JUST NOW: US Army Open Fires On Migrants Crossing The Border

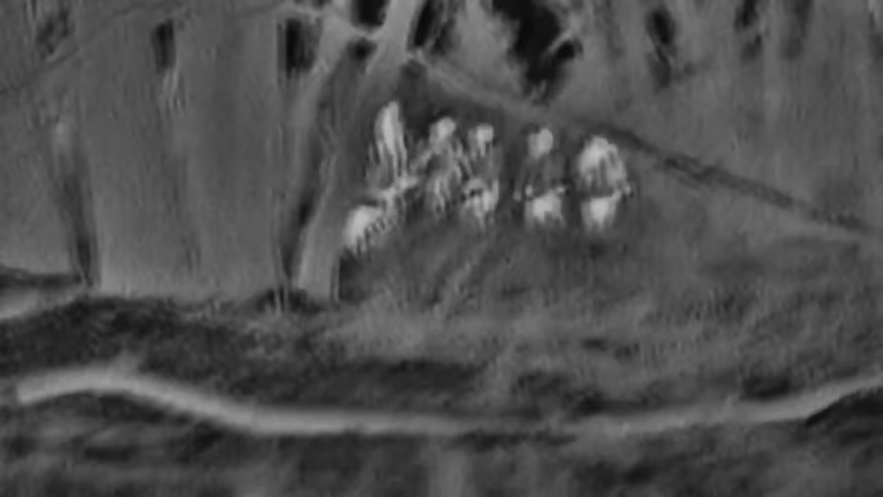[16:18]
He was traveling with a group of at least nine other migrants,
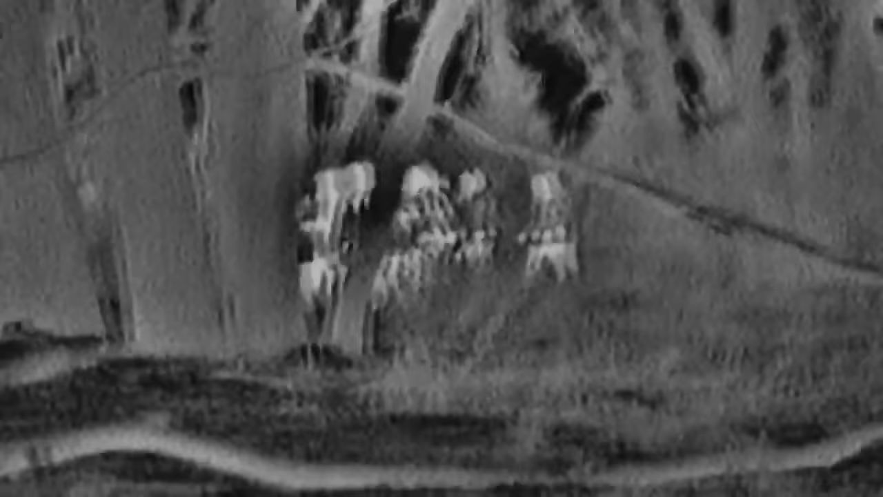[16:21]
all hoping to cross the border and find a better future.